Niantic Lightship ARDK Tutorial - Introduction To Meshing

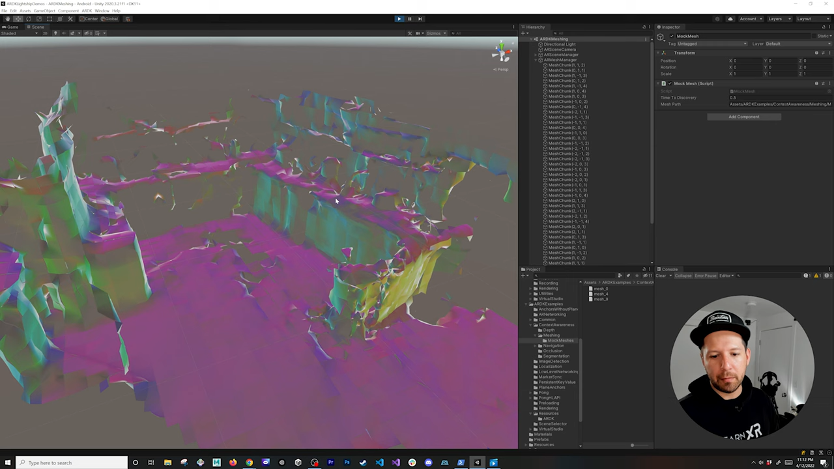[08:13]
building that somebody already scanned but you can scan your own right and then just import it into unity and be able to test it so okay